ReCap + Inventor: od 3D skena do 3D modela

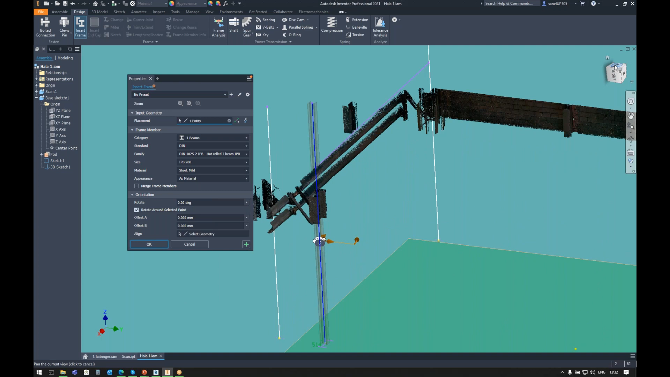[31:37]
i odabrat ćemo taj neki naš H profil, naravno, ajmo reći da je to, na primjer, ovaj, i možemo ga rotirati, znači, da se bude u onoj orientaciji koja je u skenu, i sad ćemo reći da je to, na primjer, IPB500, i vidjet ćemo zapravo da to paše,
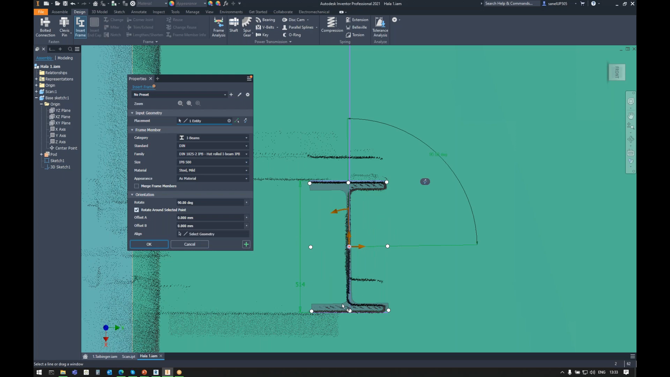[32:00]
da je to to,
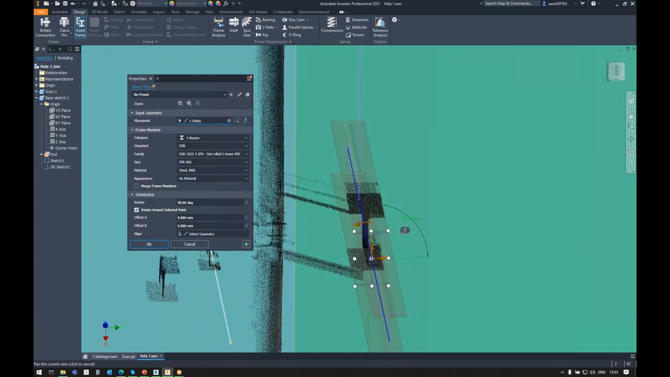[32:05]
i možemo onda, znači, istu stvar uraditi i za ovaj profil, i za ovaj profil, i reći da smo s tim zadovoljni.
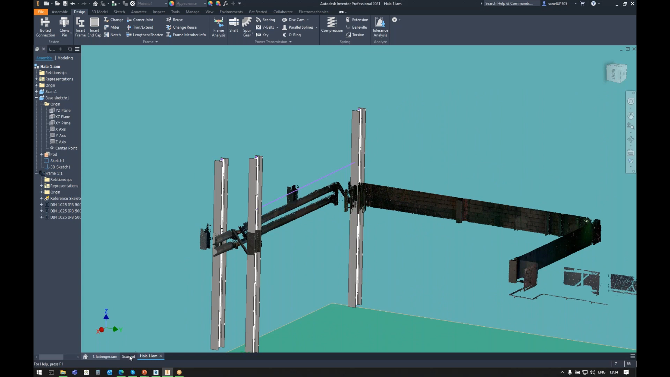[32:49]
sad možemo, na primjer, reći da želimo sad cijeli sken, vratimo se nazad do Assembly, i vidimo kako to izgleda, sad možemo dodati ovaj naš neki novi frame,
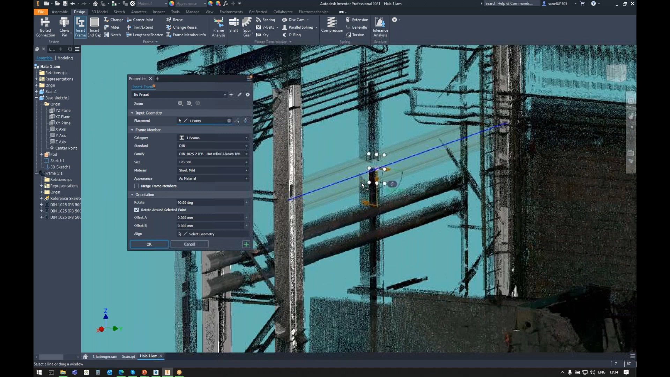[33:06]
koji će biti nakredno dograđen na konstrukciji kada je završeno modeliranje,
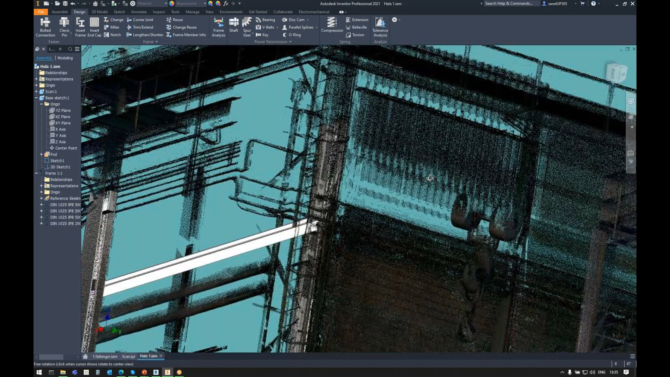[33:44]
vidimo da taj naš novi zamišljeni H-profil zapinje za ove stepenice,
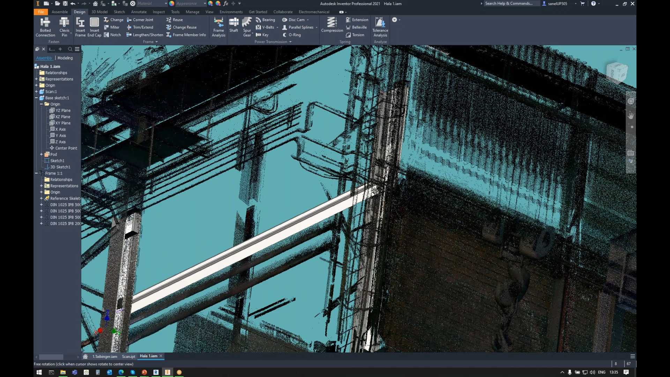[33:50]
pa ćemo morati znači neko drugo rješenje, i to je zapravo, eto, taj modelitet rada unutar inventora,
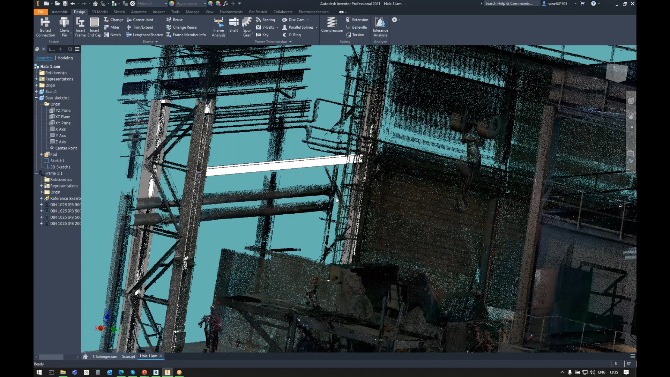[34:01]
kada imate taj sken, znači, točno možete vidjeti dok le možete ići, ako sad stavite ovdje neki novi kran, možete vidjeti da će, ne znam, da li će vam smetiti ova betonska ovdje konstrukcija,
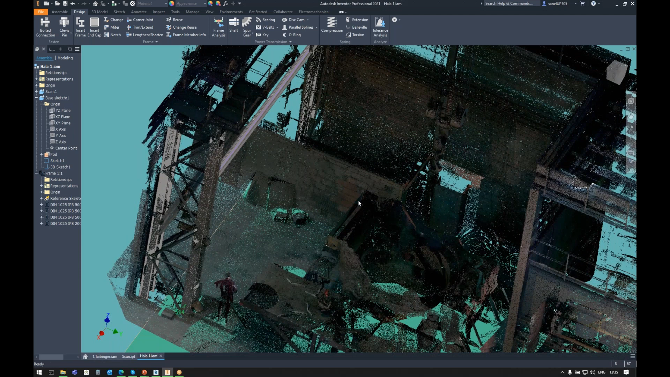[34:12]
da li će vam smetiti neke cijevi, i vi uvijek, uvijek, kada radite, znači, u inventoru koji sadrži 3D scan,
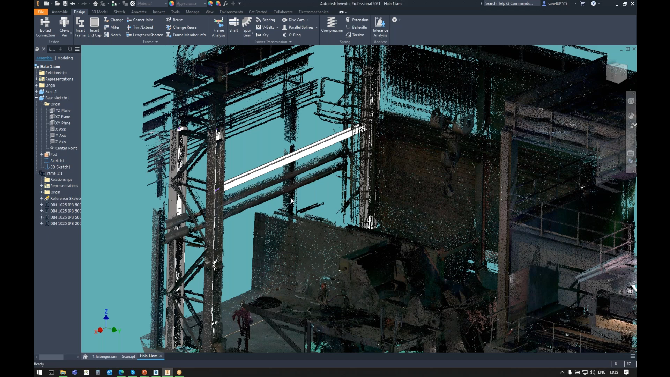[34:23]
vi uvijek imate, znači, uvid u realno stanje,
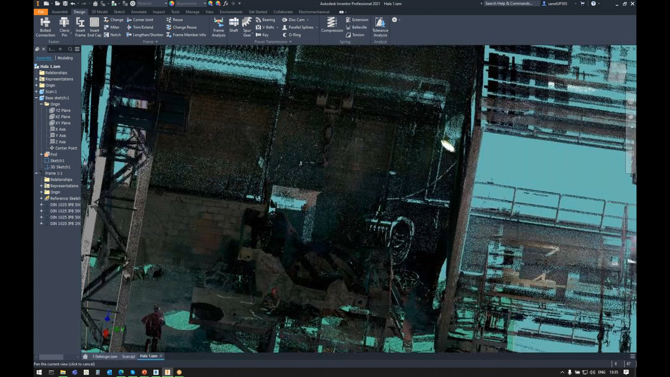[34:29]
znači, te vaše, u ovom slučaju, hale,
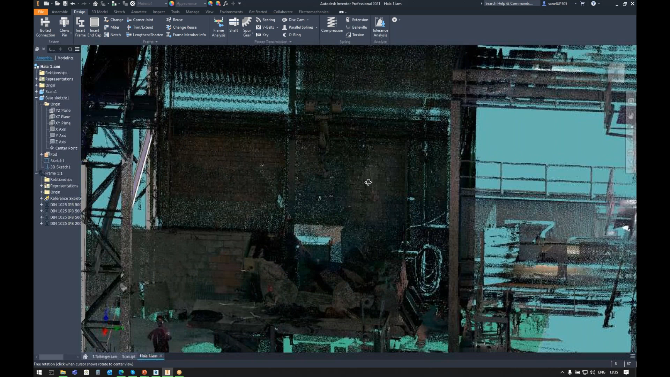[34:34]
i bez obzira koliko vremena prođe, znači,
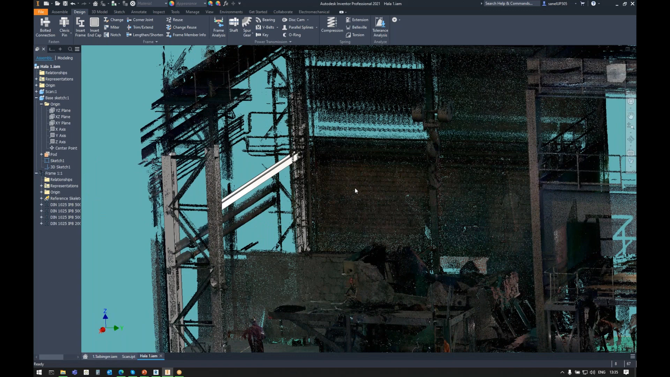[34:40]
vi uvijek možete se bazirati na ono što se zapravo nalazi u hali, i možete se na osnovu toga modelirati i redizajnirati, znači, postavljati nove strojeve,
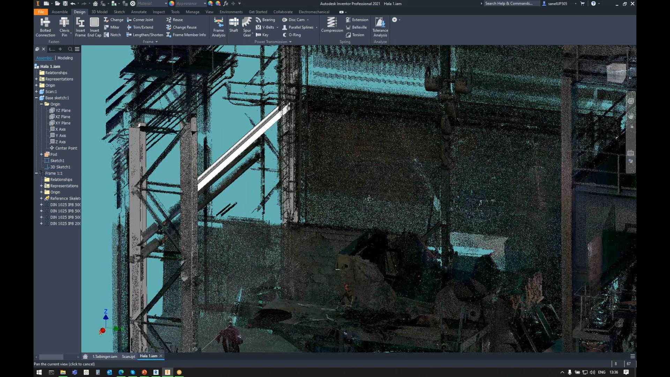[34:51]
konstrukcije i tako dalje, uz to da uvijek možete vidjeti odnos sa postojećom konstrukcijom.
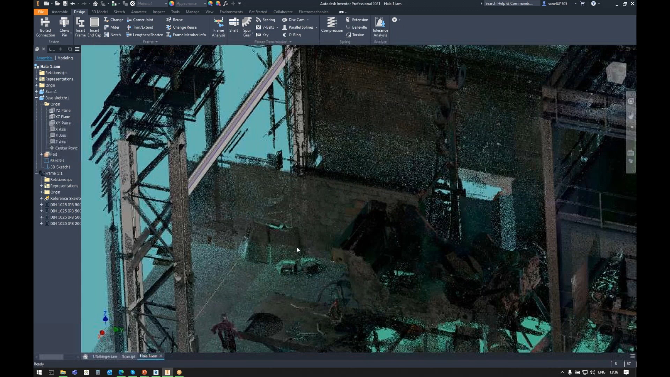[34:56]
I ovaj workflow koji smo sada pokazali je zapravo šablon
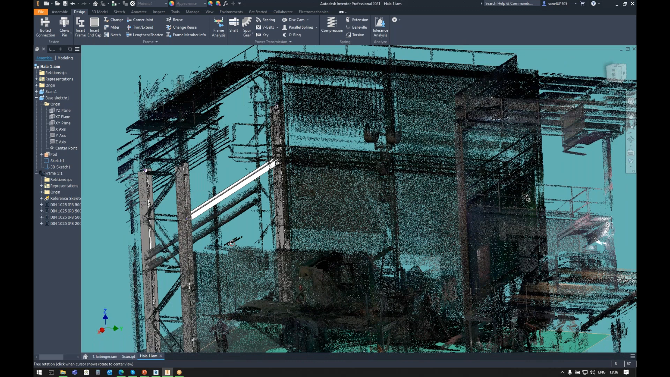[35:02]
za cijeli projekt, i evo,
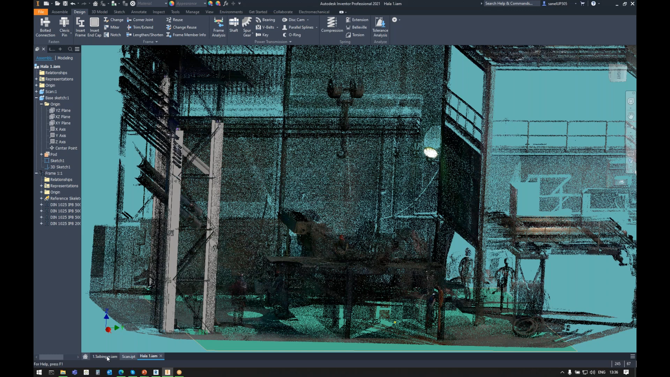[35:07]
ovdje možemo vidjeti kako zapravo to izgleda na kraju,
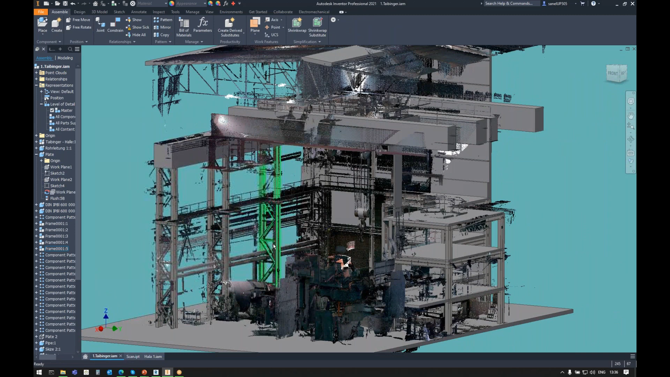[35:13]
kada se uloži nekoliko stotina rada sati rada,
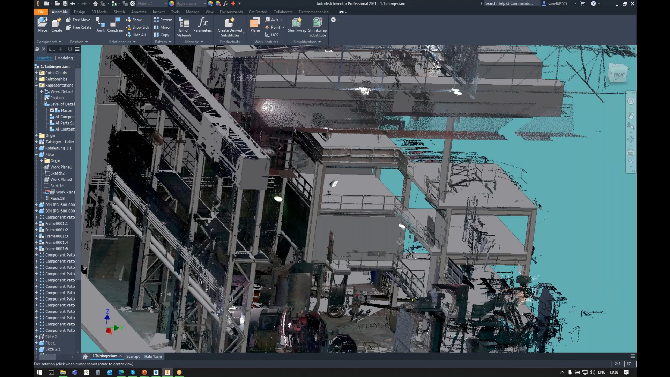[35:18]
imate ovako jednu gotovu konstrukciju, kada maknemo sken, možemo vidjeti kako to izgleda, i evo, ovo je, znači, sad naša,